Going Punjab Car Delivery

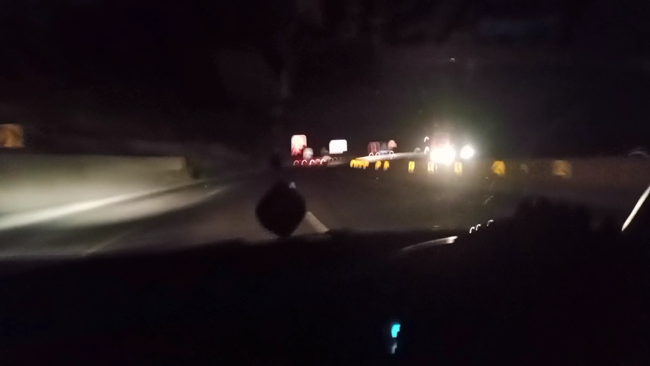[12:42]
سب سے ڈینجرس الہاقہ پاکستان کا آنگا امی چڑھائی تھی تری تری ہو بورٹ تری ہاں نا لگے چالی ہاں
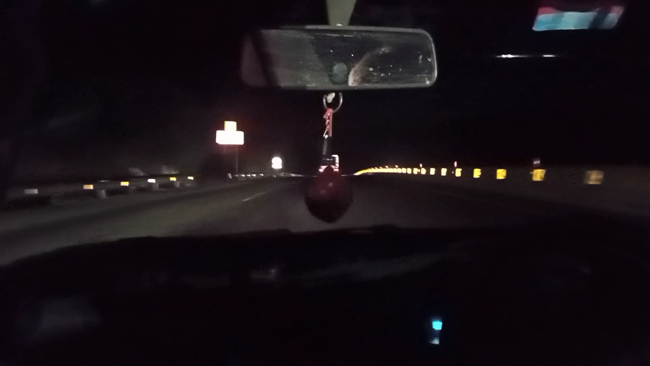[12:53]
چالی تٹھے میں ایش ٹی بی تری چالی ہاں کلرکار پر بلکل سلو اشنے پہ کیا کہ تو ہی پتایا اگر موٹر وے لے
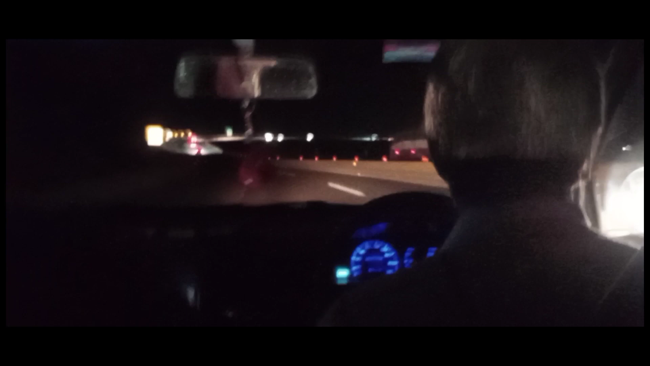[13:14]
بہن ڈورپی گھڑی بہن ڈورپی گھڑی بہن چھکی نے گھڑی انشاءاللہ آنے چڑھنے انشاءاللہ شاپ اور بیرہ پہنچ آئے ہیں
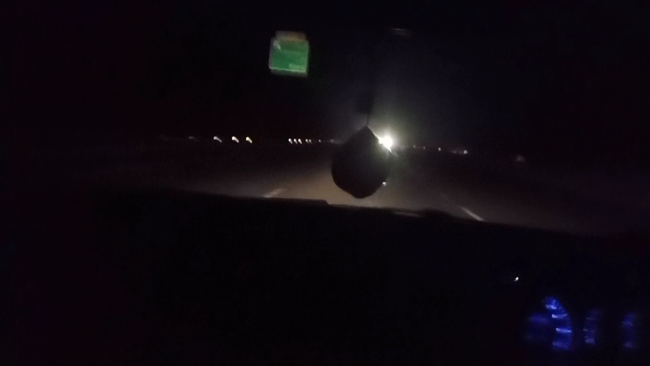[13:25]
بیرہ شاپ اور بیرہ دھلے لے آگے بیرہ بیرہ شاپ اور بیرہ شاپ اور بیرہ شاپ اور بیرہ یہ جلہ کے حکم سے بیرے سے اترنے لگے ہیں ہمارا یوٹیوب بھی بولنے لگ پڑا ہے کیٹ میٹ ہوئے ہیں ملک وال بیرہ شاپ اور یہ بیرہ کیا ہے ملک کی
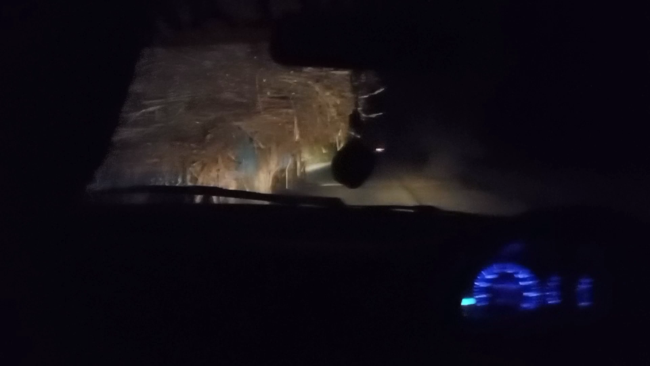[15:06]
نیم بہت خطرناک ٹیجرس کٹ مار دیتے ہیں ہمارے فالور بھائی دیکھ رہے ہیں یہ نور پور ہیں
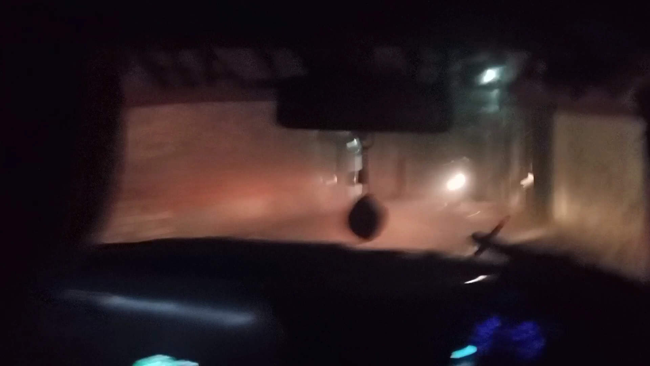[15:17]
دیکھیں کہاں کہاں پنڈوں میں سے کسیوں جنگلوں میں سے ہوتے ہوئے
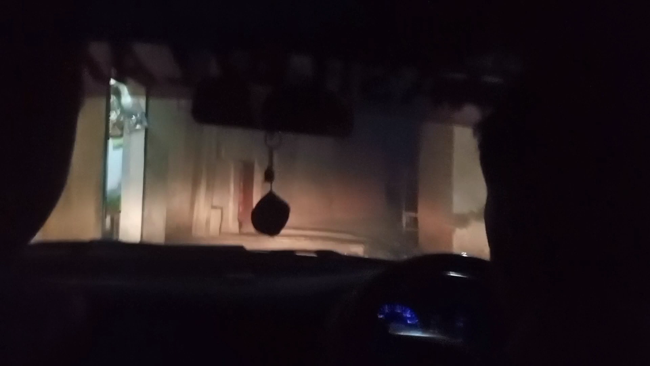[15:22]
ابھی ہم لوگ بس آپ کے پاس جا رہے ہیں تو انشاءاللہ خیر کی تو یہ نور پور ہے بیرے والی سیٹ پر نور پور چک مبارک سے اندر ابادی
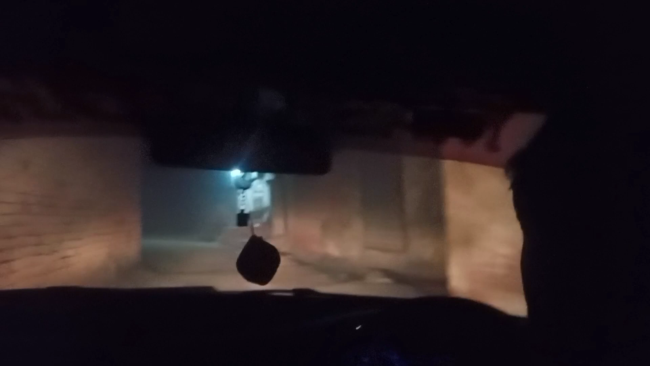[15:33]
میں سے ہوتے ہوئے جا رہے ہیں دیکھیں جی ہم لوگ کہاں جنگلوں سے ہوتے ہوئے گاڑی ڈیلیور کرنے جا رہے ہیں یہ دن یہ دوسری ہے
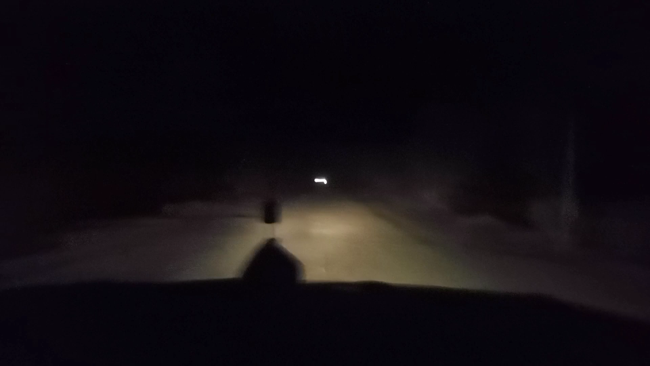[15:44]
مالٹوں کے باگ بنے ہوئے ہیں ہم لوگ جا رہے ہیں پولو کلاب ہے تو دیکھیں کہاں جنگلوں سے ہوتے ہوتے ہوتے ہم لوگ جاتے ہیں گاڑی ڈیلیور کرنے کی